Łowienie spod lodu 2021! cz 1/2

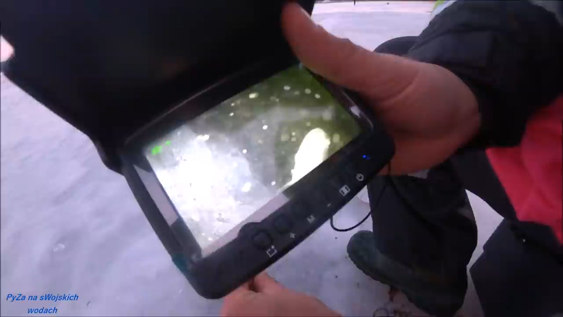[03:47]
Czyli jest okon. Na samym dnie? Tak. No, prawie.
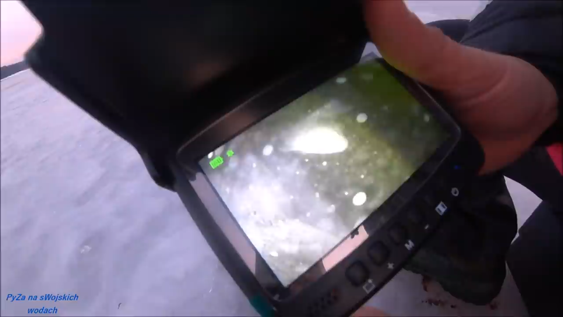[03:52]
Prawie na samym dnie widzicie. Rybka jest. Grubość. Jedna, druga.
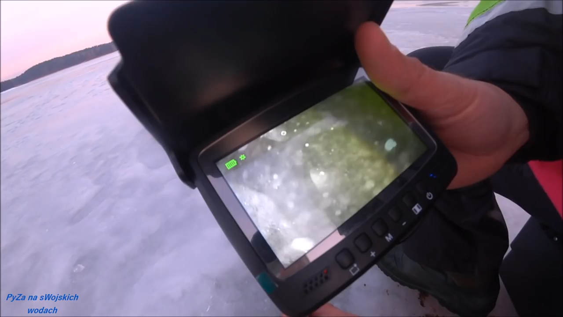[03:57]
Jedna, druga. I widzicie, tak to wygląda.
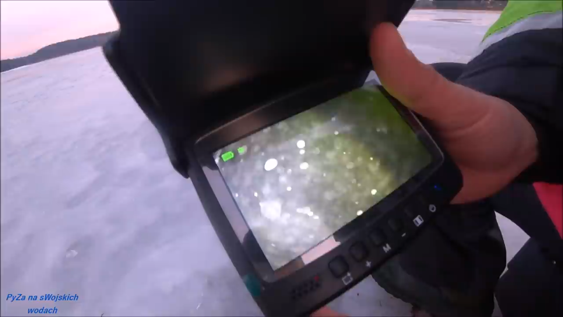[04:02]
Ja, i teraz powiedz mi, temperatura wody jest tutaj? Nie. Nie ma. A grubość lodu jaka mniej więcej?
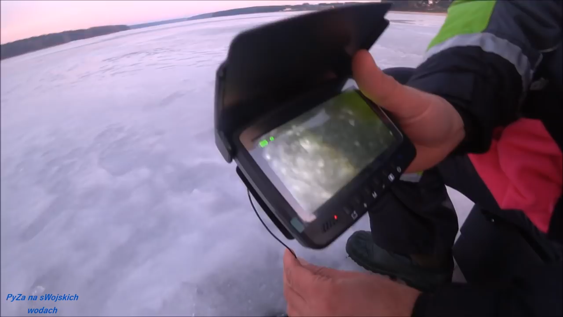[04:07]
Koło 15 cm. Koło 15 cm. I tak to się prezentuje.
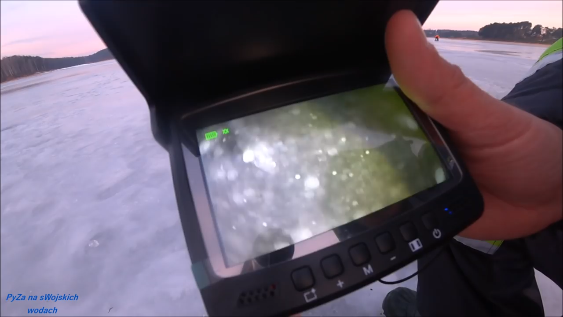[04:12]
Dużo okoni. Czyli dużo okoni jest, więc zaczynamy dzisiejszą zabawę z kolegą Andrzejem i Adasiem i zobaczymy, co nam ten dzisiejszy wypad przyniesie.